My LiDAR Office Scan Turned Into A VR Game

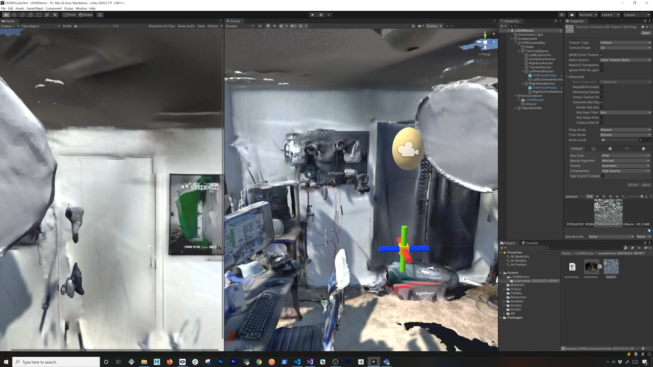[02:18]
It's not perfect but you get an idea of how my office looked like and if I, you know, zoom out, you can see how everything, everything looks.
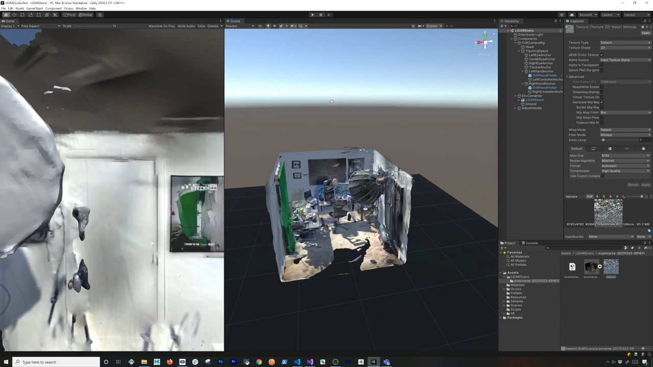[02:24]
I swear I tried to do the best that I could to scan it but it looks
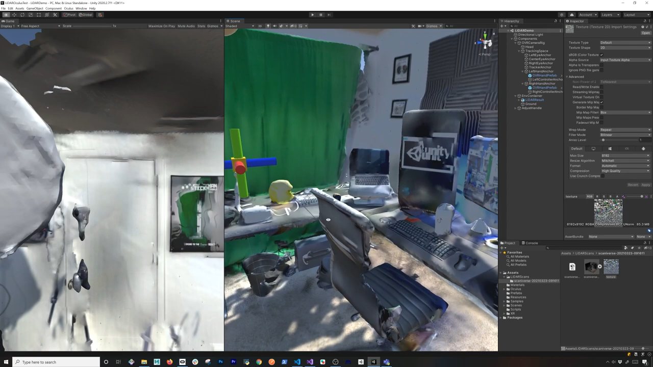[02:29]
like the the scanner didn't or I didn't do much of a good job.
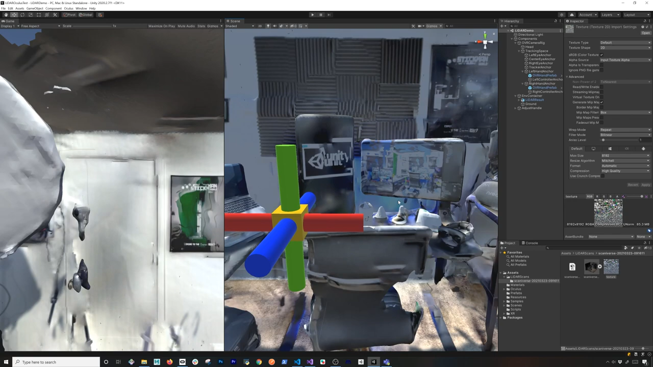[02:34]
But anyways, now that we have that set, now what I'm going to do is I'm going to go here into my ISO and I'm going to go ahead and make sure that I align everything correctly.
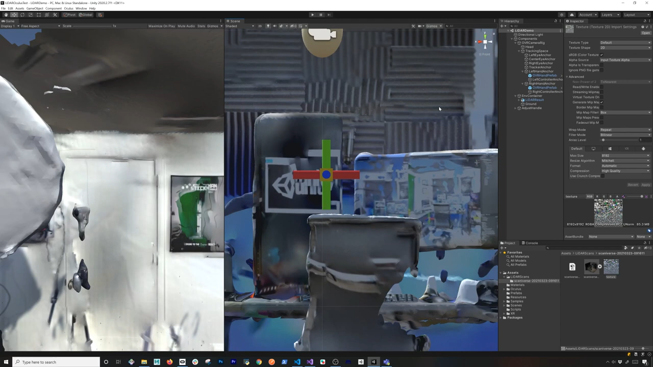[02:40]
So, if we look at the handle here, this handle, I'm just going to use it, just to reposition everything. I can leave it right there.
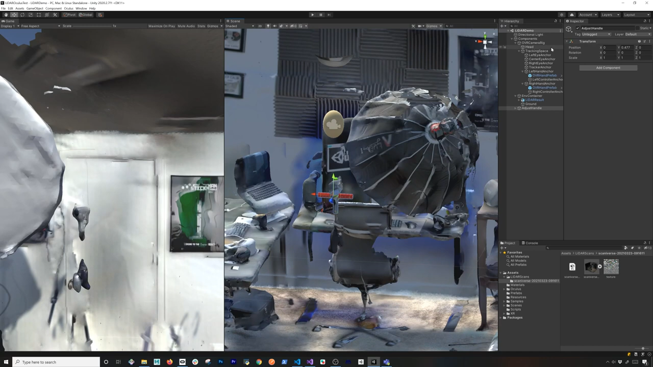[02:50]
I think that's, that's okay and what I'll do for the head though,